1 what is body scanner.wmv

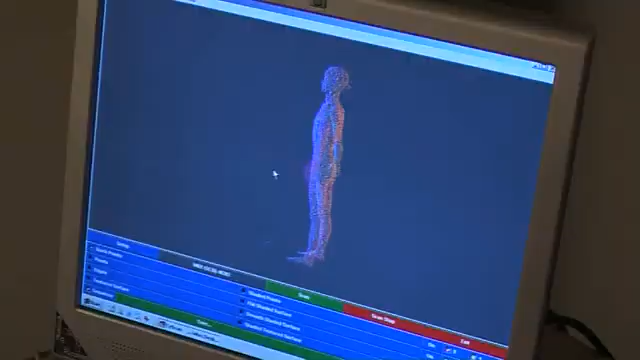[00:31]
This way in a few seconds you have a visual image of 300,000 3D data points of that person's whole body.
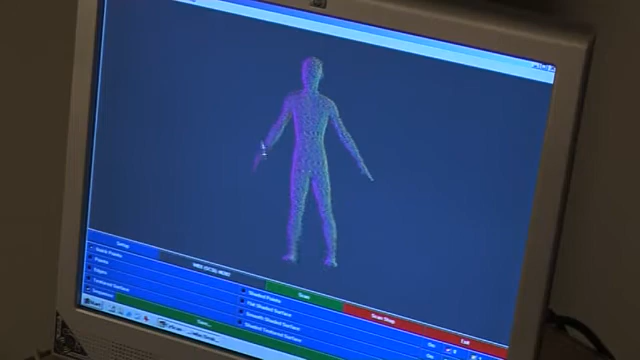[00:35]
It's unlike an MRI or x-ray which captures inside a person as the scanner only depicts the surface size and shape.